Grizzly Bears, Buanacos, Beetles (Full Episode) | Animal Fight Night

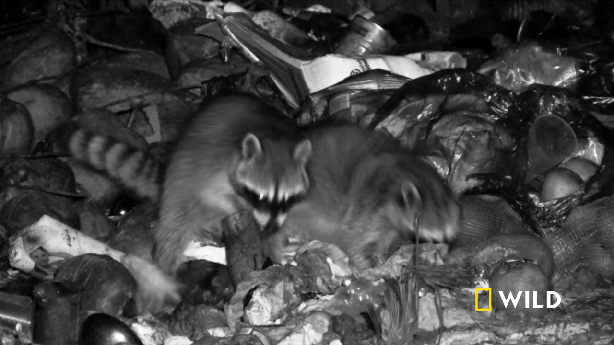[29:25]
Using a wide lower body and low center of gravity to push over large objects like trash cans.